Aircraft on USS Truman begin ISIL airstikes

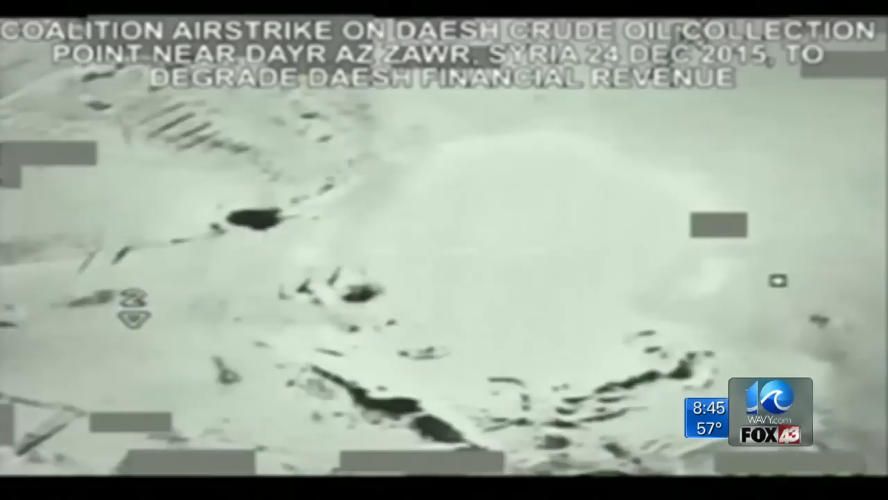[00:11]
The military released this footage of bombing an oil facility in Syria.
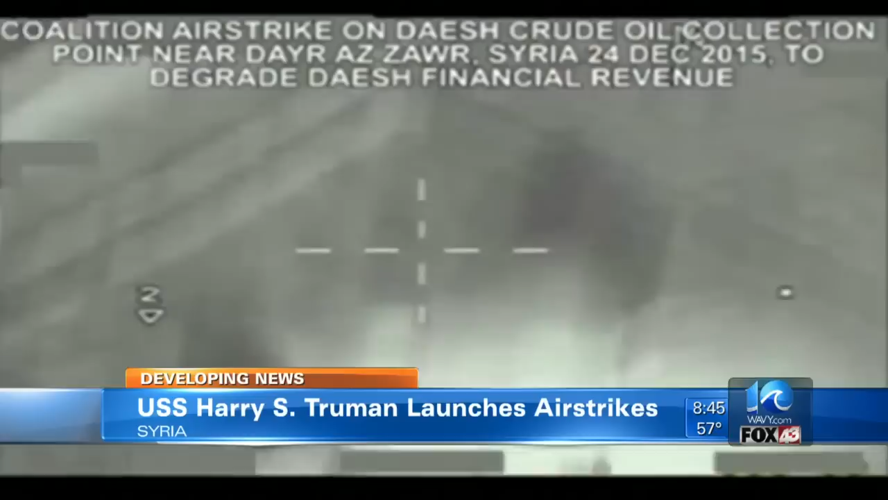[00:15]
Thousands of sailors joined forces with the French Navy to help the U.S. fight against the Islamic State.